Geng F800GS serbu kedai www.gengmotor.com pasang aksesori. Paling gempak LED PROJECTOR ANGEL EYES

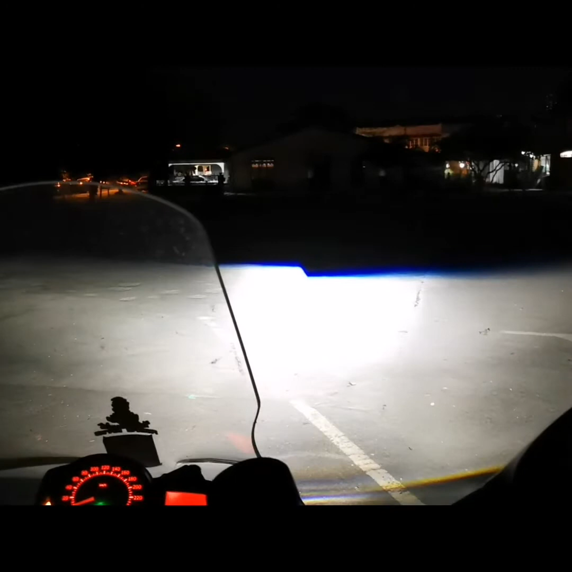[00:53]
spotlight, tiga warna, 3-in-1, putih, oranye dan kombinasi dua warna, nampak? Ini tempat yang betul-betul gelap eh. Tadi pandangan dari depan ni, Swiss dia nampak cantik, bercahaya, Swiss dia.